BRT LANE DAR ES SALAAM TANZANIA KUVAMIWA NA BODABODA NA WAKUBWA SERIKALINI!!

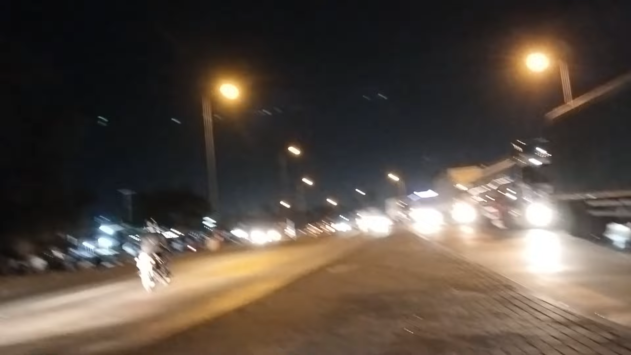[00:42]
unaelekea Moroko au Kariakoo, kwa jina lingine inaitwa Gerezani. Hata kama unaenda Mbagala unapandia hapo.
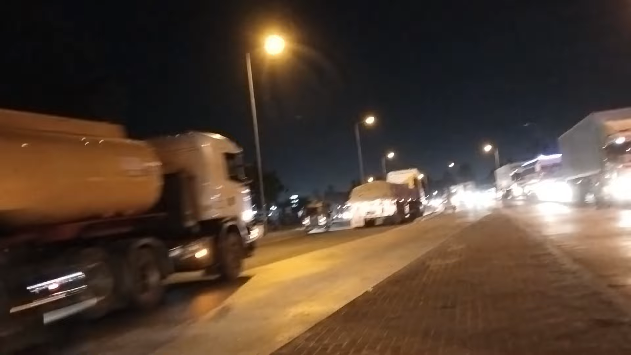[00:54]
Sasa leo ni usiku, ni saa ngapi usiku? Ni saa moja usiku sasa hivi. Watu wengi wanatoka mjini kuelekea nje ya jiji la Dar es Salaam, kuelekea Mbeya na kadhalika. Ndio maana unaona congestion ni kubwa pande huu wa kulia wa video yako, ambako magari ni mengi ambayo yametoka mengine bandarini, mengine yametoka katika mizunguko ya kawaida Dar es Salaam katika jiji kuu, na yanaelekea
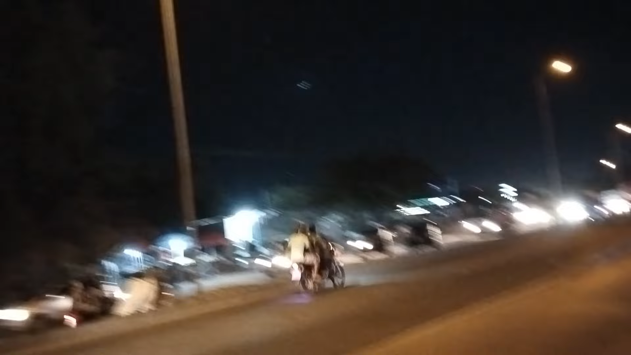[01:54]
wameingiza malori katikati ya barabara ya mwendo kasi, ndio maana utaona mwendo kasi nyingi zitakuja na zitakwama hapa kwa muda huu.